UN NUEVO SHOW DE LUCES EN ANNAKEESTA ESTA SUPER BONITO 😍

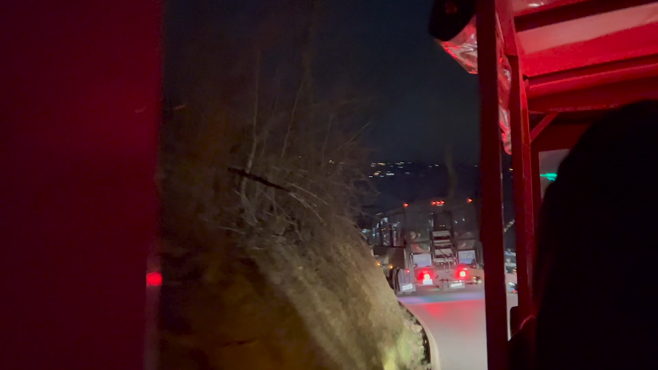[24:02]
Sí, pues, desde ahí se te bajamos puro cerro, miren, cómo vamos bajando.